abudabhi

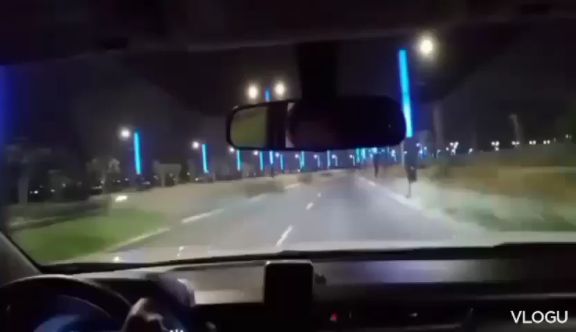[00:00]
Abu Dhabi, welcome to Abu Dhabi, welcome to Mastar City, where the people lives always blue, the city of Hams, and it seems like we got a fine, the camera just clicked,